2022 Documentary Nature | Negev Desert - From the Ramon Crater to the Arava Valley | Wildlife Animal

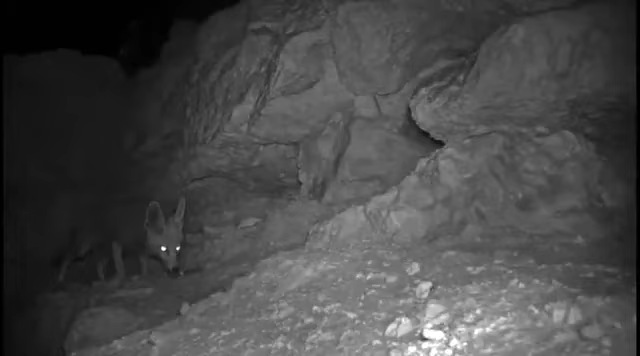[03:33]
The Arabian wolf is one of the smallest wolves in the world, evolved to survive the Negev.